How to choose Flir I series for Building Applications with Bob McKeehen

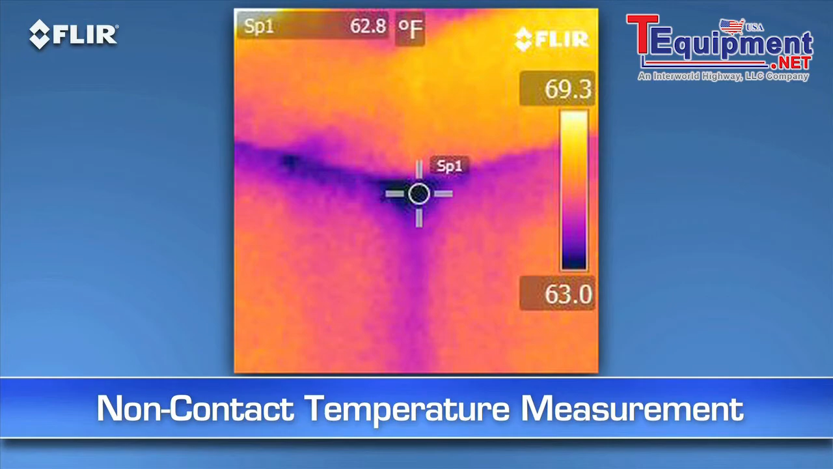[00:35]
On screen: spot 62.8°F
an i-series camera is definitely the right tool to have for instant non-contact temperature measurements and for
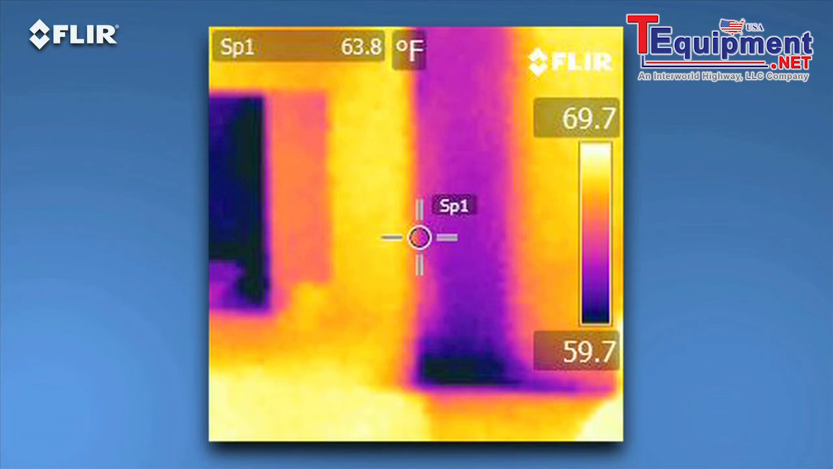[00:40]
On screen: spot 63.8°F
seeing hidden potential problems without ripping open a wall. Let's start with the i3.
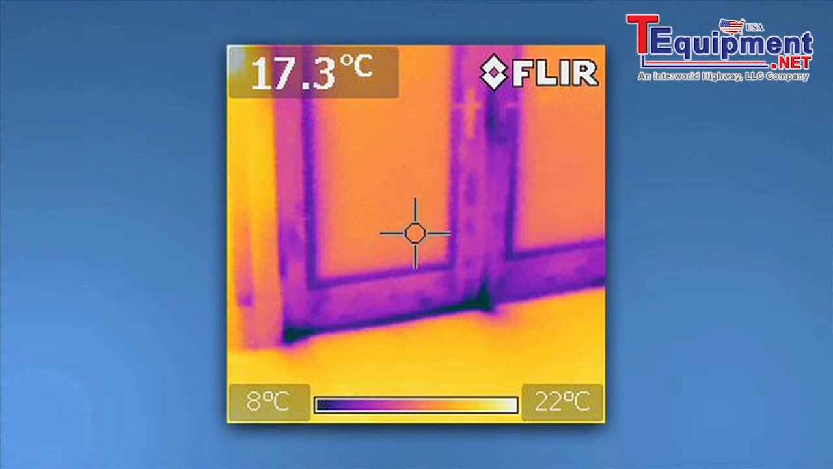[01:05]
On screen: spot 17.3°C, scale top 22°C, scale bottom 8°C
As you can see with our little dollhouse simulator here, it shows you where the hotter and cooler areas are right away.
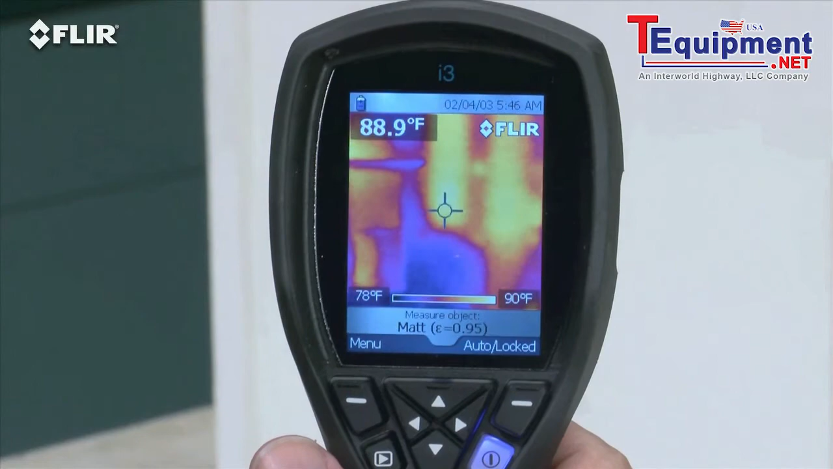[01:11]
On screen: spot 88.9°F, scale top 90°F, scale bottom 78°F
Compare that to a single spot IR thermometer or thermal leak detector with only one reading at a time and no image at all.
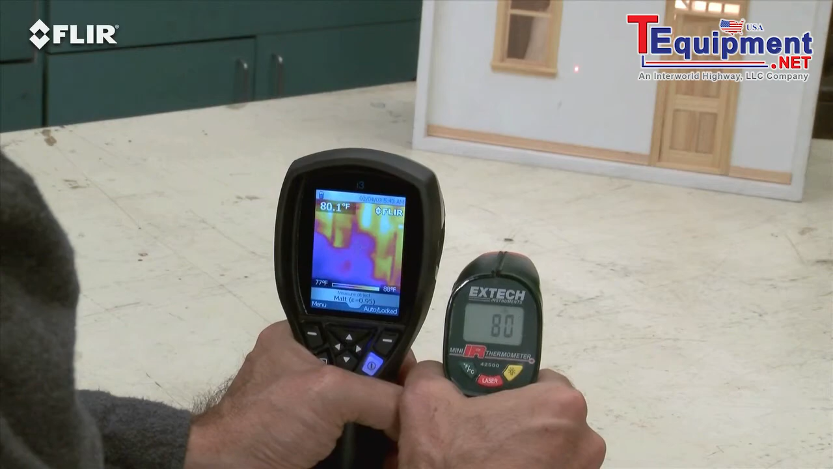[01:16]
On screen: spot 80.1°F, scale bottom 77°F
All i-series cameras feature a focus-free lens for easy scanning.
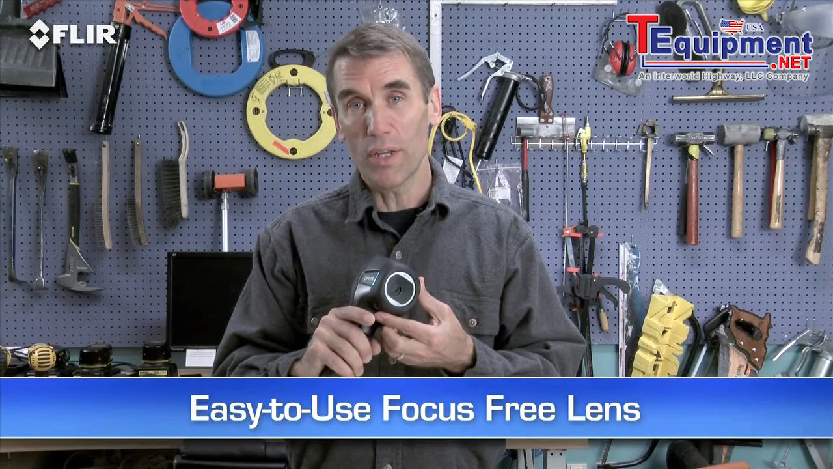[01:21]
Just power up and go.
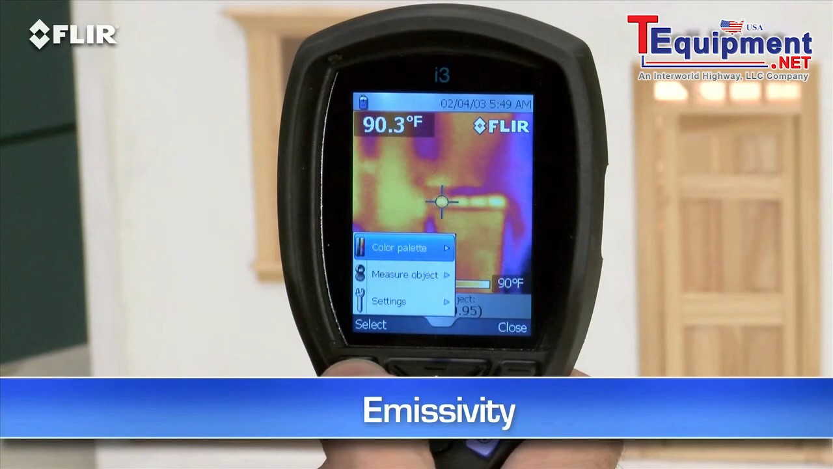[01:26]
On screen: spot 90.3°F
Use the simple interface to set the emissivity and other parameters so you're detecting surfaces correctly.
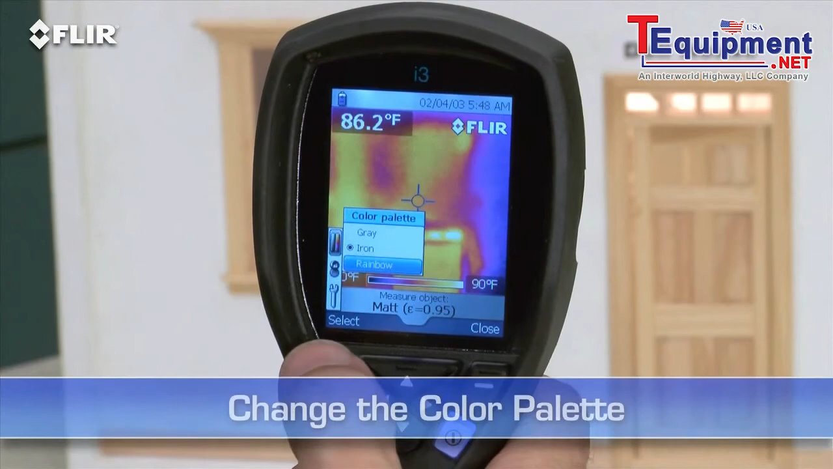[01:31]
On screen: spot 86.2°F, scale top 90°F
Change the color palette to the one that works best. Lock the temperature range, and so on.
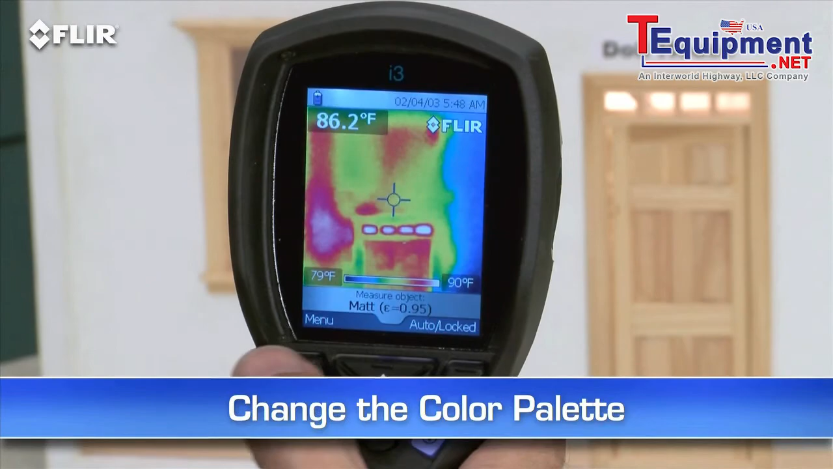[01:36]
On screen: spot 86.2°F, scale top 90°F, scale bottom 79°F
Every i-series camera stores thousands of radiometric JPEG images.
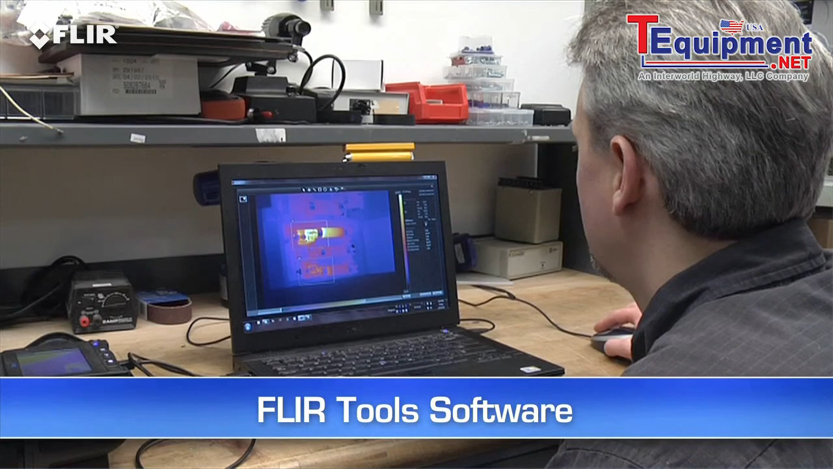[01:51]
Then you can use the easy FLIR Tools software we include to fine-tune the look and temperature range of the images.
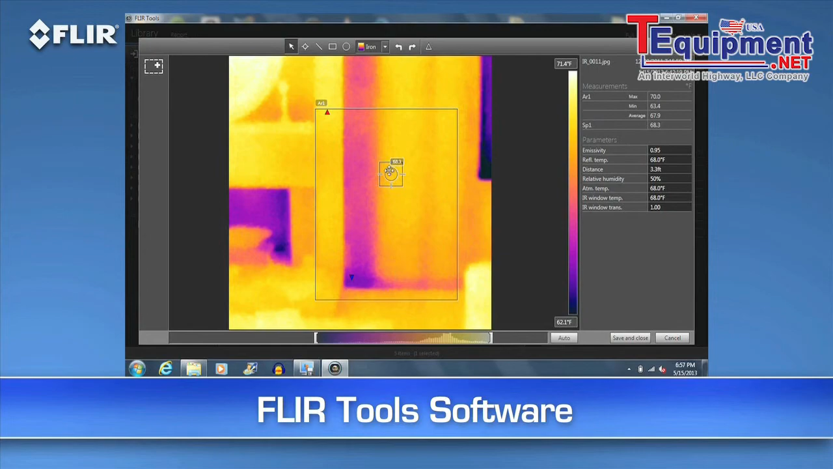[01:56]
On screen: scale top 71.4°F, scale bottom 62.1°F
You can measure any spot on the image with FLIR Tools whenever you want, and kick out a professional-looking report in no time to reinforce your findings.
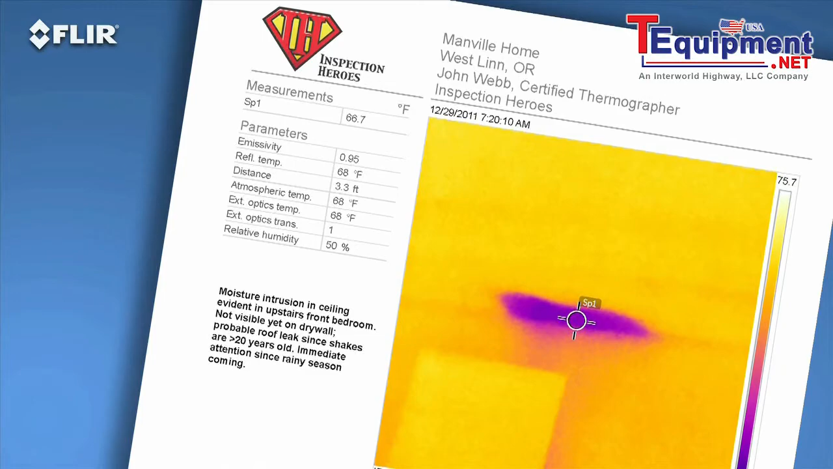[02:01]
On screen: spot 66.7°F
A great way to speed up repair decisions. Need more power?
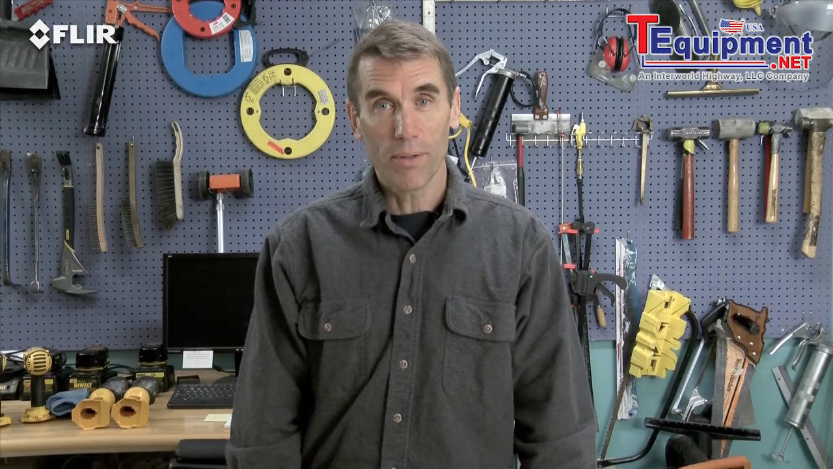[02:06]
The FLIR i5 takes it up a notch.
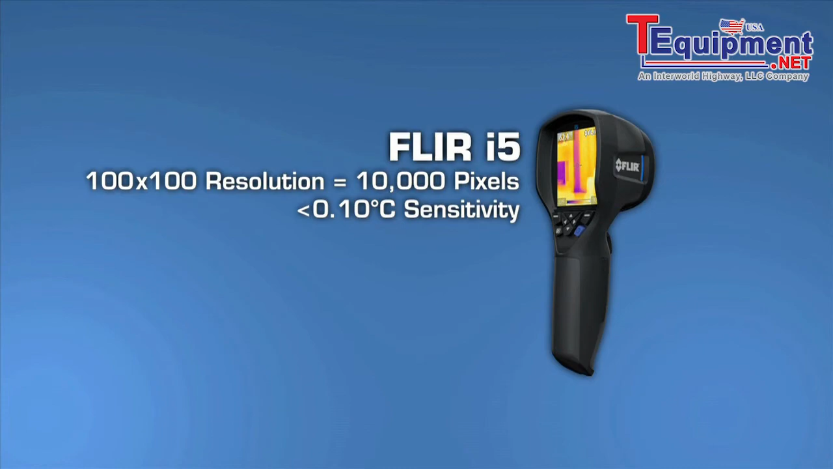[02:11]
It's got a 100x100 detector that gives you over two and a half times the temperature measurement and image resolution, or 10,000 pixels, plus a wider view to cover more area in one shot, and greater sensitivity to boost the picture quality.
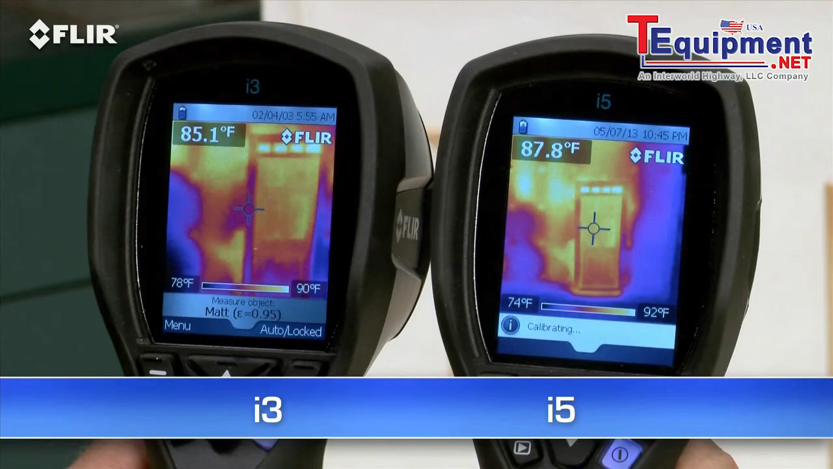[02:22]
Take a look at the i7. It has the most resolution in the i-series class at 19,600 pixels. That exceeds the ResNet standard, an important credential if you're using thermal imaging to assess home energy efficiency.
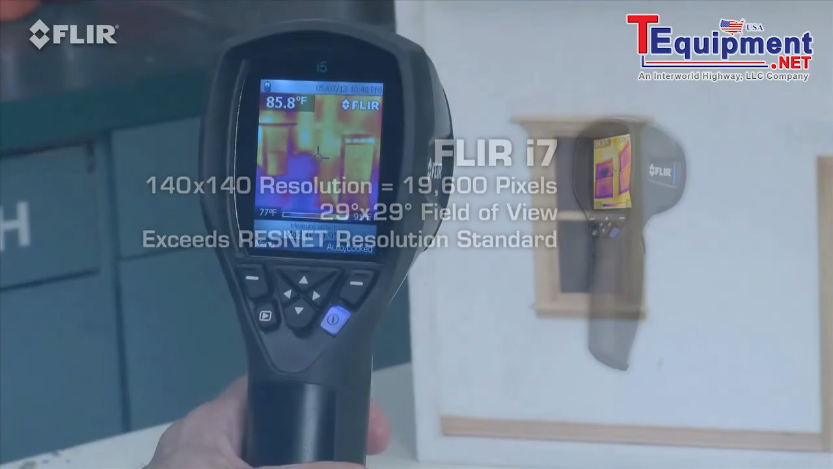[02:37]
It's also got the widest field of view to capture more of the scene for quicker scans. Along with the spot meter, an i7 also gives you an area box measurement tool. It's got an automatic marker that lets you find hotter and colder spots faster.
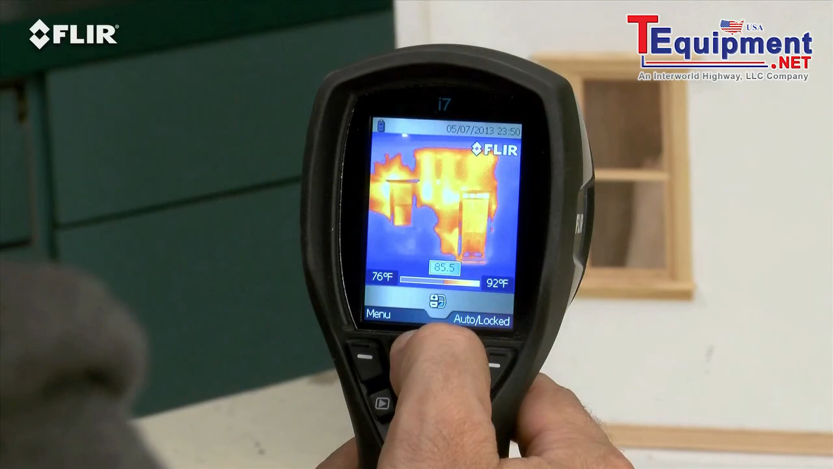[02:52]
On screen: scale top 92°F, scale bottom 76°F
Plus, you can set an isotherm, which alerts you to specific temperature thresholds. All i-series cameras come with FLIR's 2510 warranty.